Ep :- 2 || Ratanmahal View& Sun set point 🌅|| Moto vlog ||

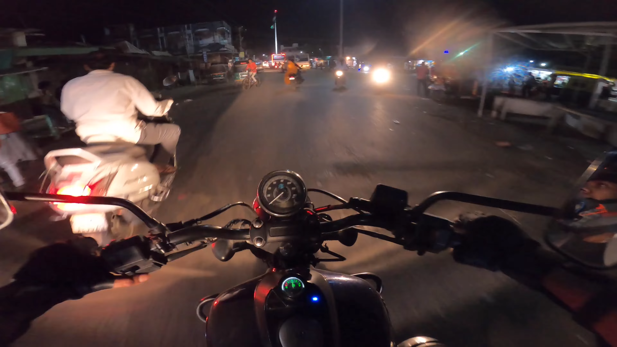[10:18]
रिटर्न जाने के लिए निकल चुके हैं, और मतलब यहाँ से रास्ता मतलब सबको पूछ पूछ के जा रहे हैं, क्योंकि मैप हम लगा नहीं सकते।
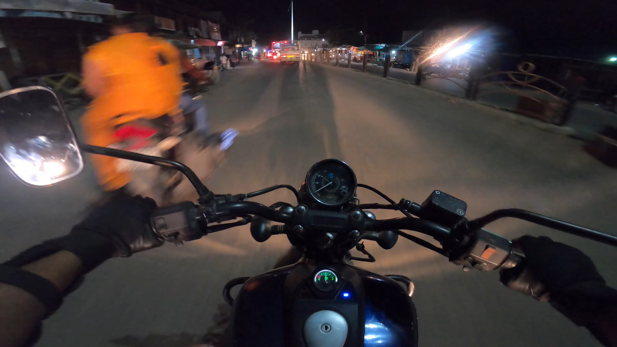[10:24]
फिर देखते हैं कहाँ पर कैसे जाना है। और बहुत ट्रैफिक जाम हो गया भाई, ये ट्रैफिक क्यों जाम हुआ है, पुलिस की गाड़ी बीच में खड़ी है।
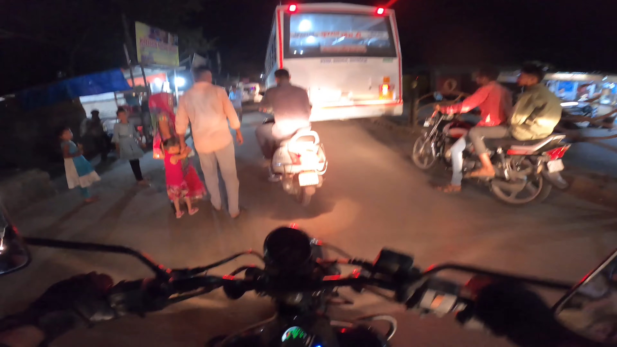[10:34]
यहाँ पे जाना है हमें,
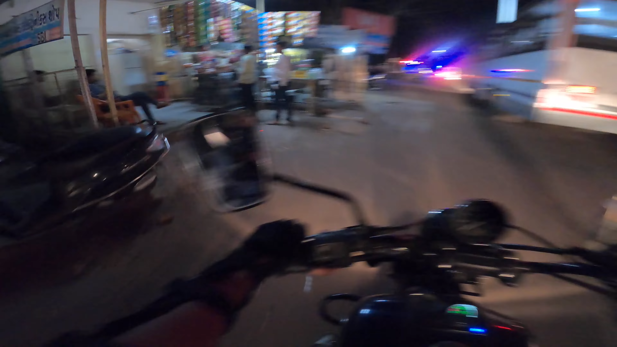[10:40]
आई थिंक से तो यहाँ पे ही जाना है।
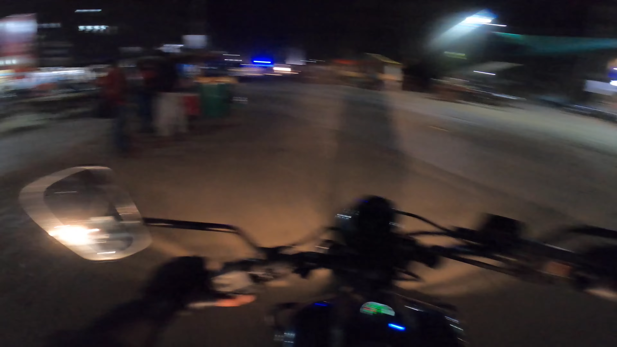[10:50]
हालोल जाने के लिए यही है ना भाई, हालोल के लिए, हालोल हालोल बाजू, हालोल जवा, हालोल